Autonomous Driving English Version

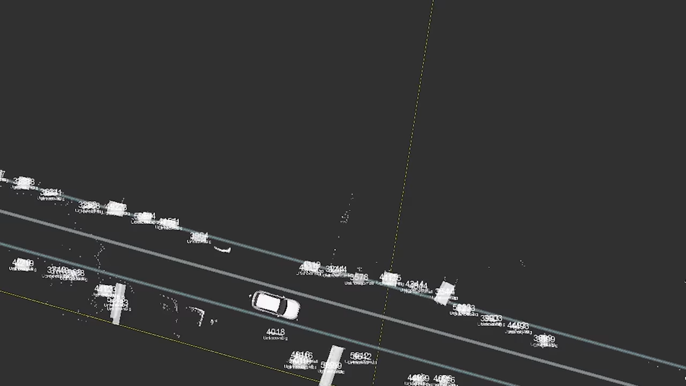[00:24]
Furthermore, autonomous vehicles have a very detailed map of the area and compare the data they capture with the data from the map to identify their exact position.